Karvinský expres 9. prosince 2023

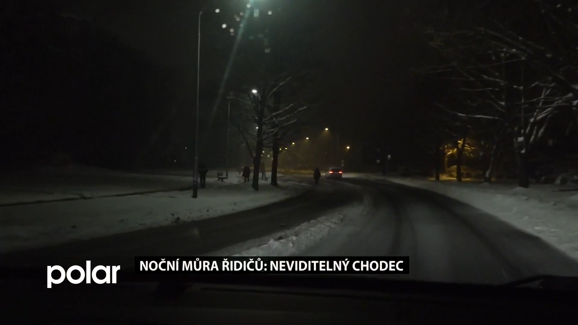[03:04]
A tady bývá problém v tom, že mnoho chodců chodí po nesprávné straně, chodí vpravo. Ale na silnici se chodí vlevo, v protisměru jízdy vozidel, tak, abych měl přehled, co přede mnou jede a mohl se třeba případně rozměrnému vozidlu vyhnout, ustoupit na stranu. V tomto počasí jsou komunikace velmi kluské.